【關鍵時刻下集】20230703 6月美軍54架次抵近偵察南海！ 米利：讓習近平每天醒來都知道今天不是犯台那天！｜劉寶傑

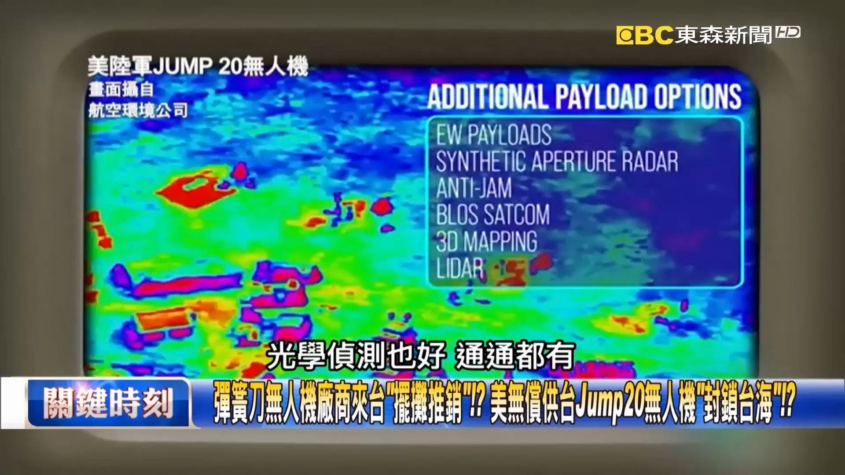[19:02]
學偵測也好通通都有直接把大陸艦艇的狀況全都錄經由這樣子所謂偵查之後再來判斷說我是要用相對應的什麼樣